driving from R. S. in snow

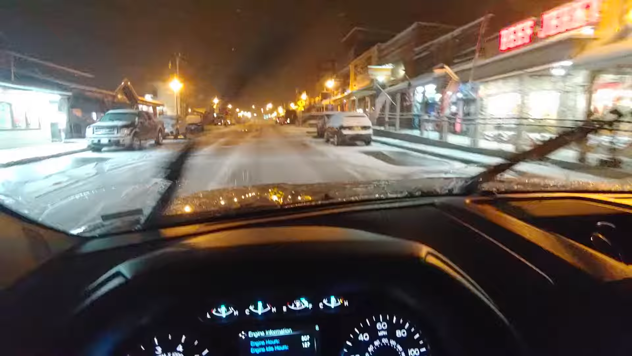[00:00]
Honey, you remember when we were in Minnesota? Remember the kind of snow we were driving in then?
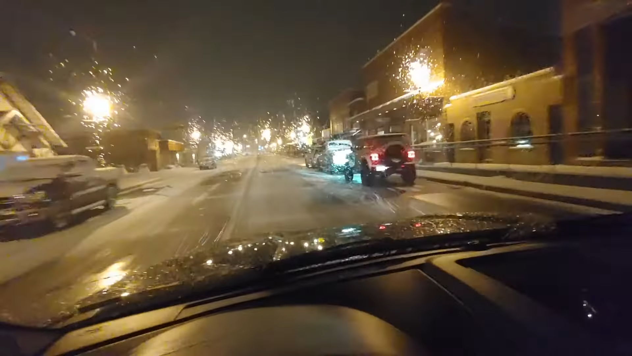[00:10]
Much more. No, this is more than that. The only difference here is we don't know if we're going to come up on some elevations. You know, that's the only difference. Minnesota I knew was all flat. Here you got some hills. 16 West.